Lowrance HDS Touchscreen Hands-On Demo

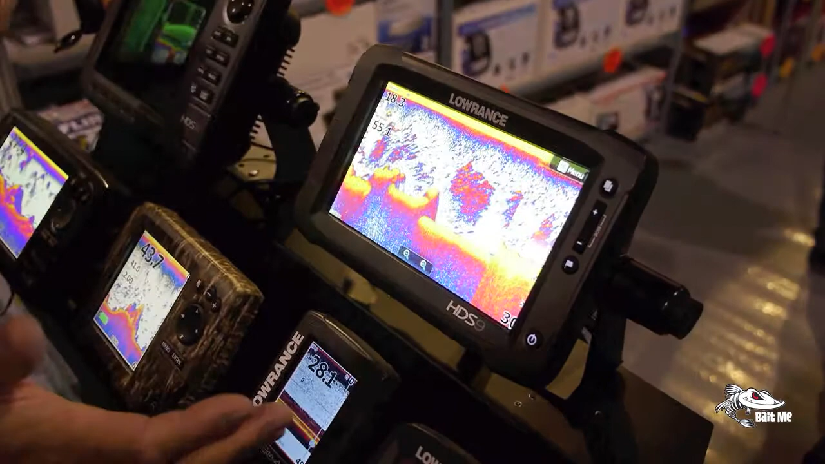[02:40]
with the pages up in the top right end corner real easy set up because the the screen comes up in front of you shows you ask you what you want to do so if you want to look and just see sonar you touch it up comes your sonar screen yeah real real easy that way you go this way and you say well I want to just
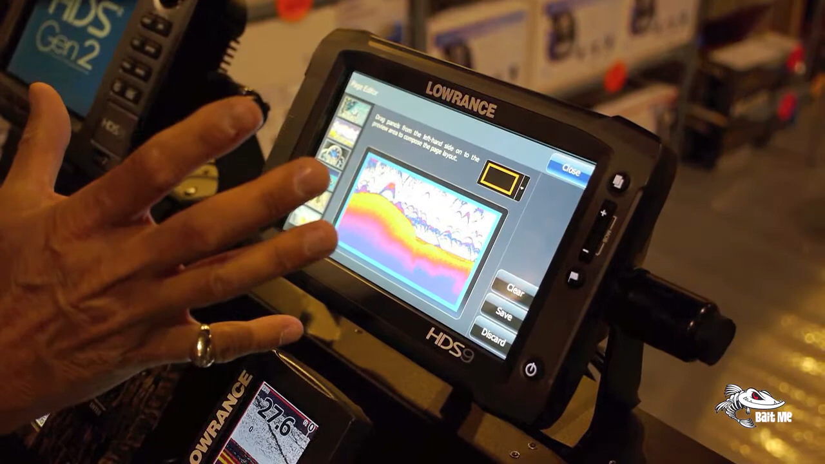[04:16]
you wanted to go chart with it you take that and you pull it down then you got chart
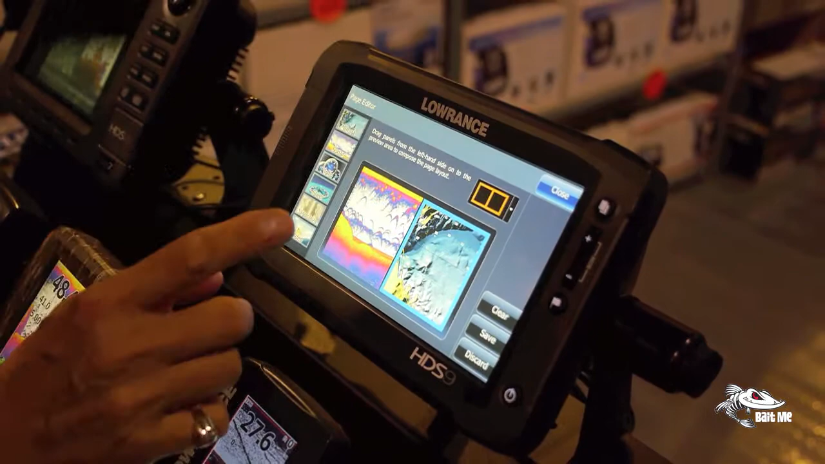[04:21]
and sonar you save it then it's saved up on the the hot screens over here and you say well this is what I want to look I want to look at just sonar so you hit that up comes the sonar yeah you can go back
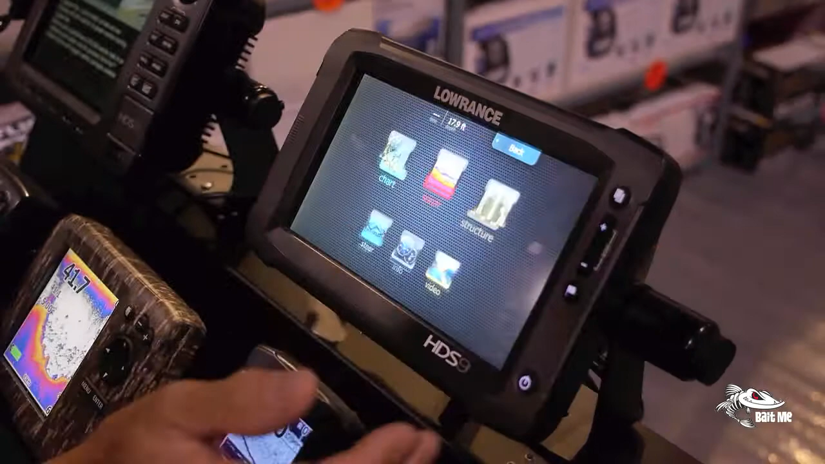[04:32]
and you say well here's one I did a little earlier that one is a hot screen you have sonar you had side imaging here you have mapping up in the corner you can put anything that you want on the screens
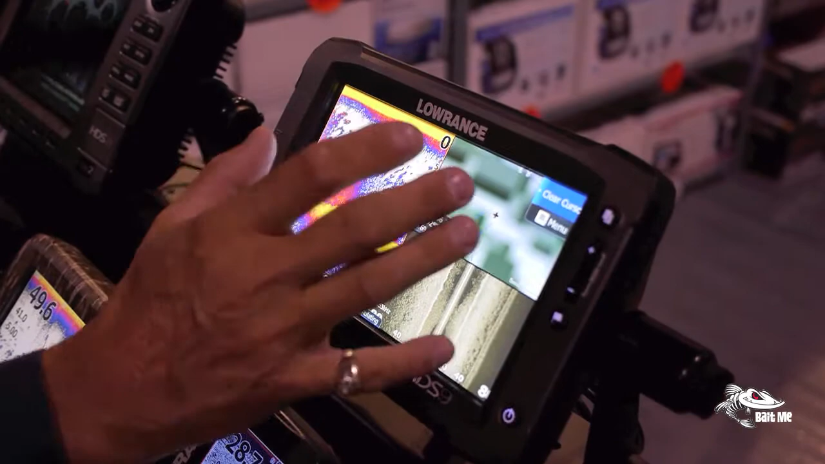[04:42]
and it's done up very very quickly because they're set up here and you can change those around do anything you want when you customize them you can go like that then it's custom I say well
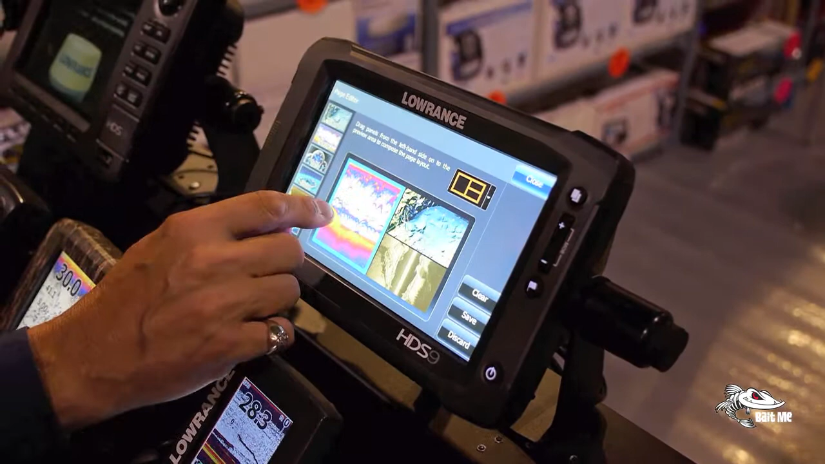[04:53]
no I'd rather have sonar up there and jerk down there and I'd rather have side image you do that so it's
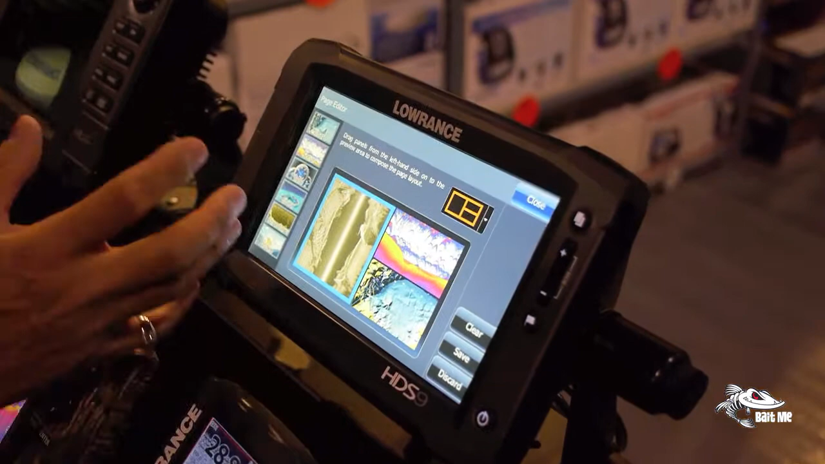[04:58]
totally changeable any way you want then you can you can look and you can change them so they go that way oh
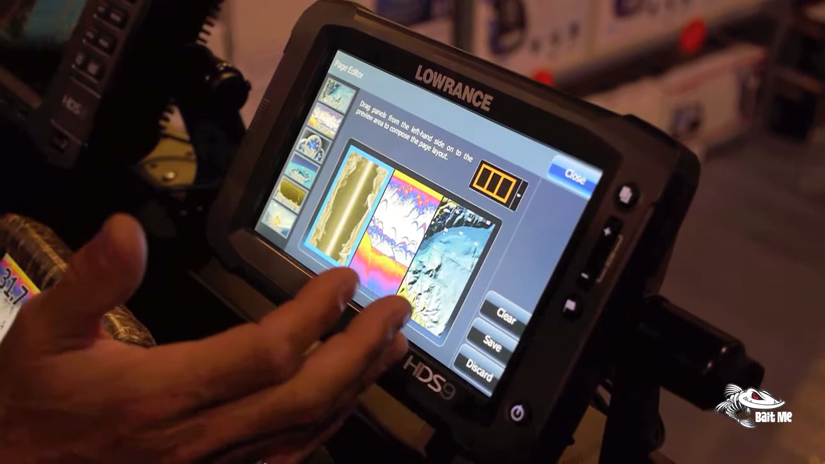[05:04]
many many many many different ways of doing it so oh yeah well any changes you want then you save it
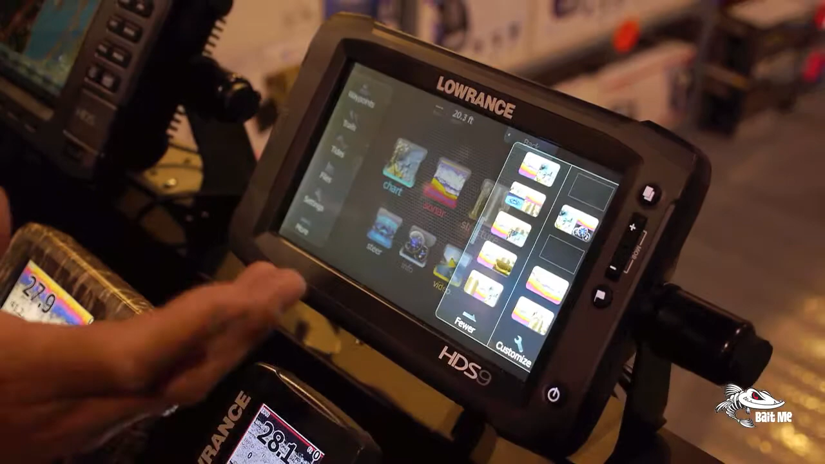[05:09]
and then next time you're out in the water you say well I want to look at that page you just hit the hot page and
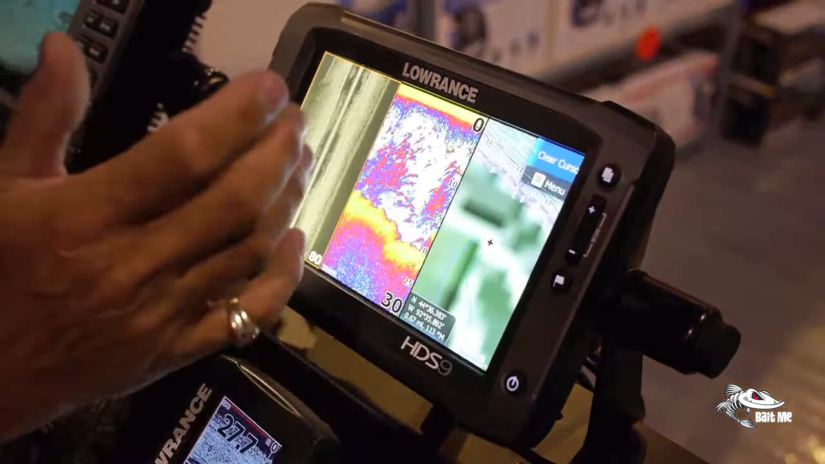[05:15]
up it comes you can change the the page like a lot of people don't realize that
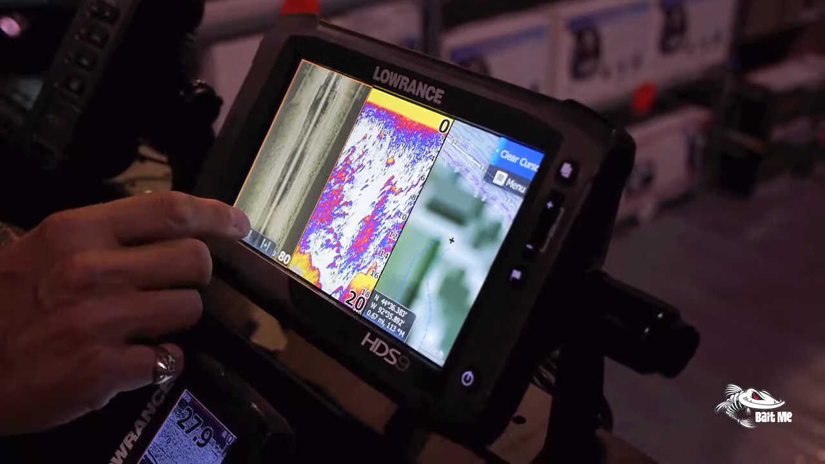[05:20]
Lowrance has an orange line around what we call the hot page which is the page that if you're going to zoom
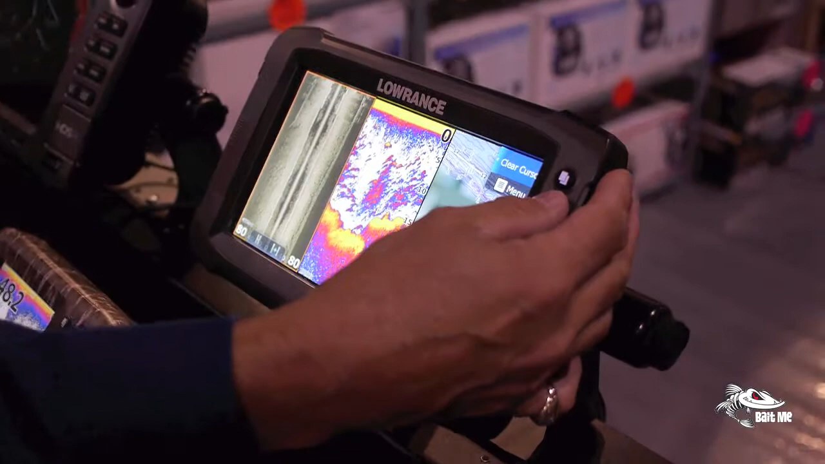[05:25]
in that's got an orange line you see I'm zooming in on that side just outside alone yeah well and you say you wanted to
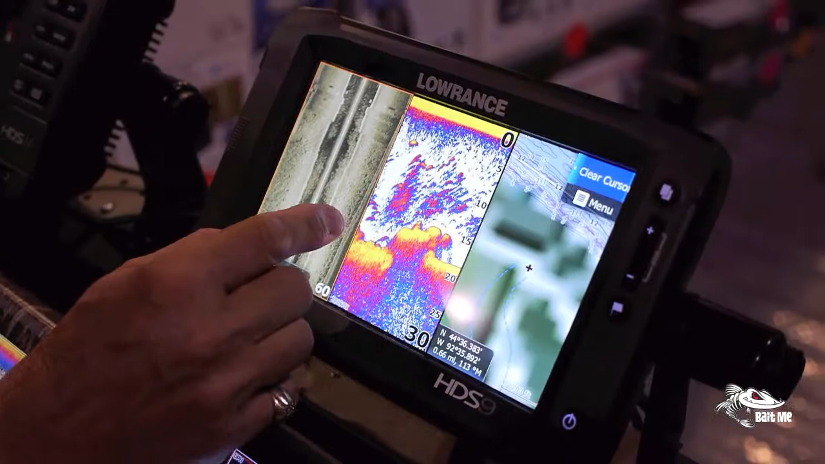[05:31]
zoom in on this side you just touch that screen now this is the hot page so you can zoom in on that
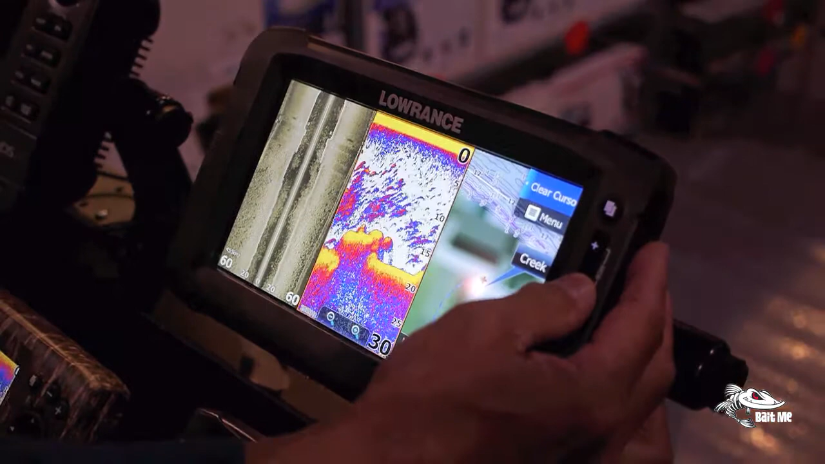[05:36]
same with this you just touch and now this is the hot page where you zoom in on
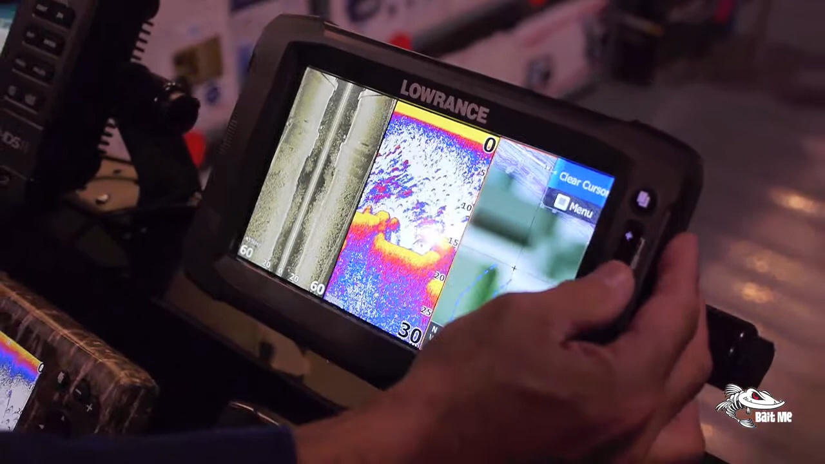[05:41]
the chart so everything is very very quick that way again you can go